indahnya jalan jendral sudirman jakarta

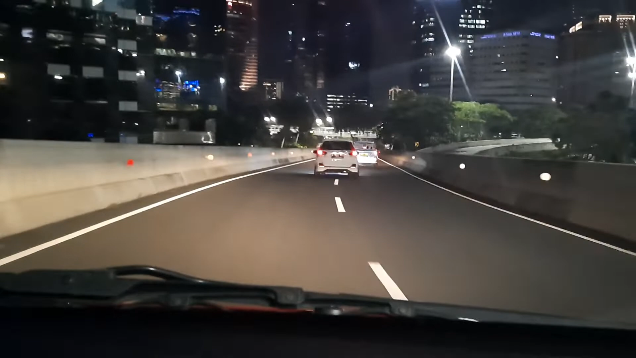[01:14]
dan Jalan Gatot Subroto perbatasan antara Jakarta Selatan dan Jakarta Pusat sahabat indonesia yang berbahagia dimana saja anda berada anda saksikan saya sedang memasuki Jalan General Sudirman
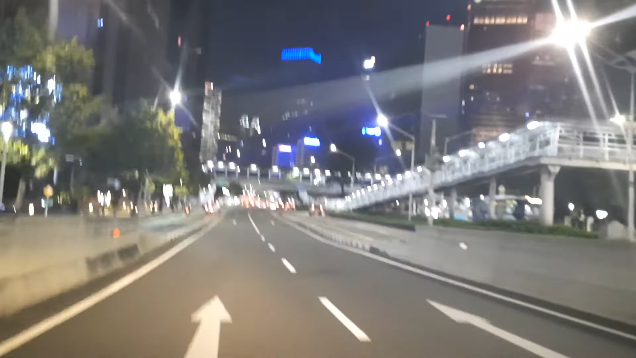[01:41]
Bagi anda yang bukan warga Jakarta perlu saya informasikan bahwa Jalan General Sudirman ini diambil dari salah satu nama pahlawan paling terkenal di Indonesia yaitu pahlawan Jenderal Sudirman dan menjadi salah satu nama jalan antara Jakarta Selatan dan Jakarta Pusat
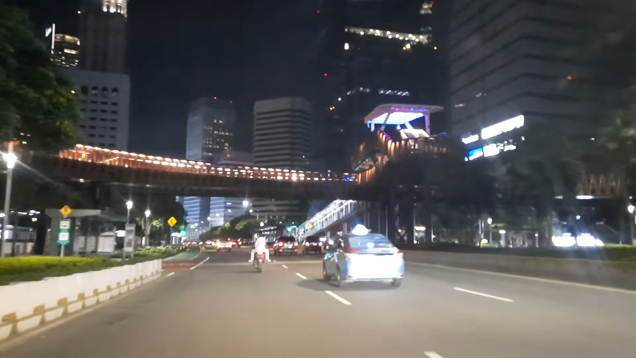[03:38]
dan anda saksikan sekarang adalah ada sebuah GPO Jembatan Penyeberangan Orang di Karet Sudirman
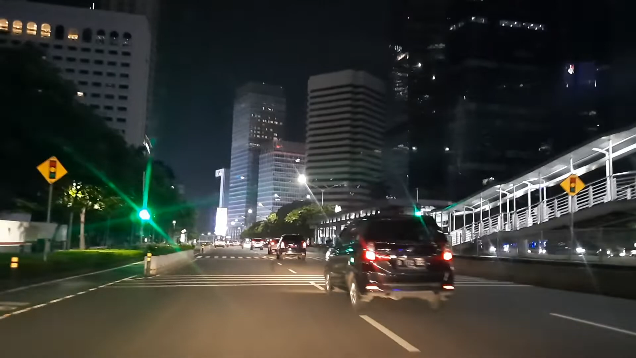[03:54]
Saudara Jalan Sudirman ini adalah merupakan jalan yang termegah di Jakarta ataupun di Indonesia karena
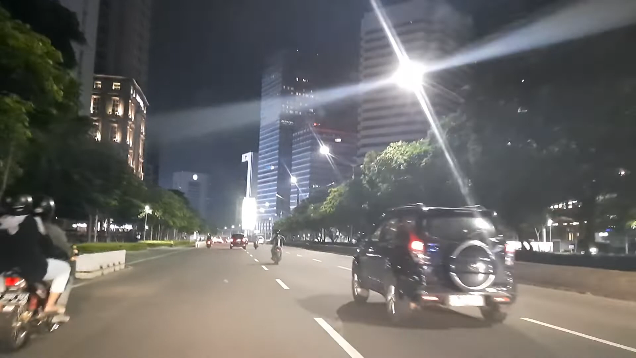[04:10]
kawasan Jalan Raya Jenderal Sudirman salah satu kawasan termahal di Indonesia dan kanan kirinya dipadati dengan gedung-gedung tinggi mencakar langit yang merupakan kantor perbisnisan hotel bank
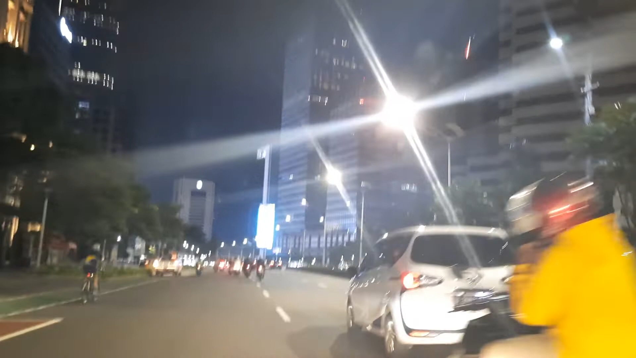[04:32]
dan lain sebagainya
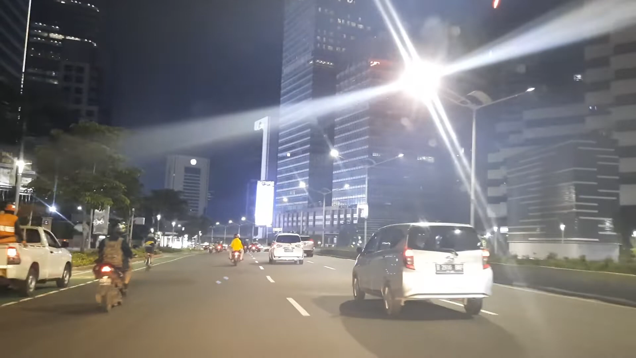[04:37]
saudara anda saksikan di video ini betapa jalan Jenderal Sudirman Jakarta ini terlihat begitu bersih rapi megah
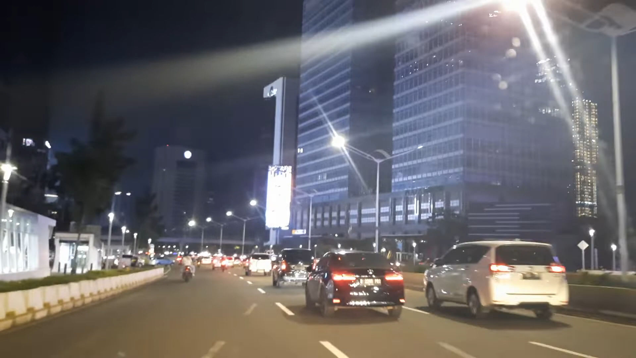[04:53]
sehingga banyak orang yang berkata bahwa berada di Jalan Jenderal Sudirman Jakarta ini serasa sedang seperti berada di luar negeri dan kenyataannya anda bisa saksikan sendiri
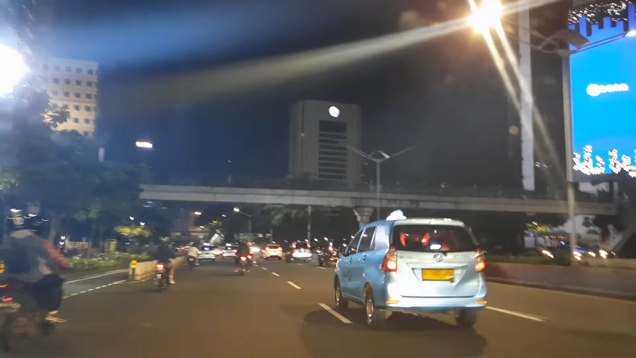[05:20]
jalan yang membentang dari Dukuh Atas sampai Senayan ini
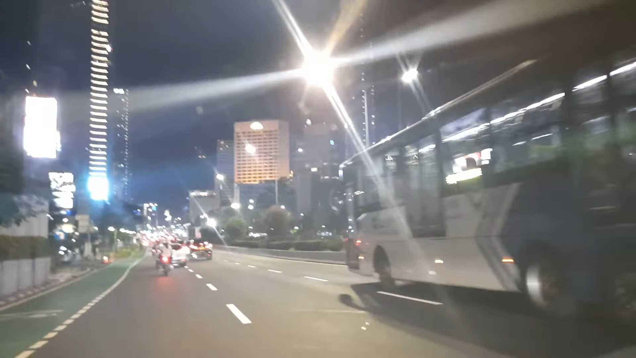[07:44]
di restoran tentunya lebih menyenangkan bukan
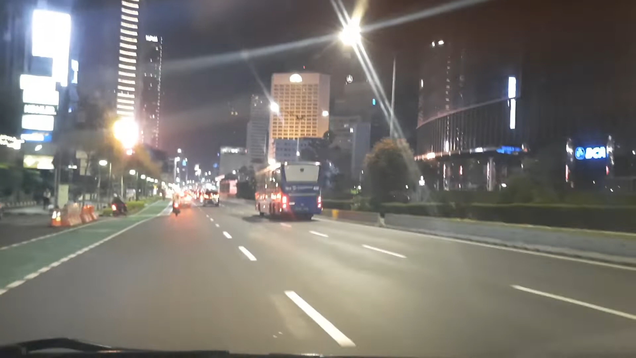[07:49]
demikianlah saudara reportase saya malam hari ini meliput jalan raya jenderal sudirman di malam hari dengan suasana yang begitu indah megah lancar dan nyaman dan tentunya sudah bisa anda saksikan sendiri di video ini